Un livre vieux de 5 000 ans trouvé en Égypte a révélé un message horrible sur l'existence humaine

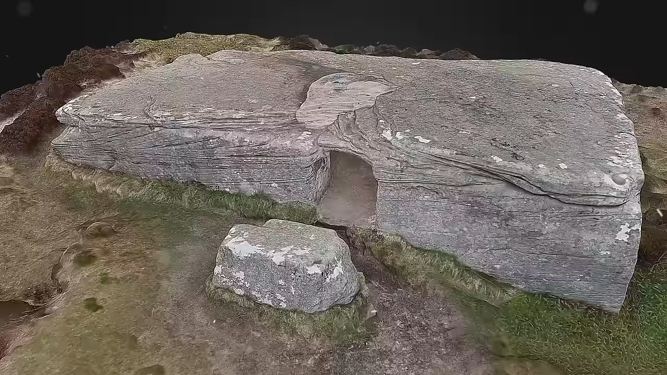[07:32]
Le trou dans son toit a été fait par des vandales au XVIe siècle et les surfaces ont été recouvertes de graffitis des XVIIIe et XIXe siècles.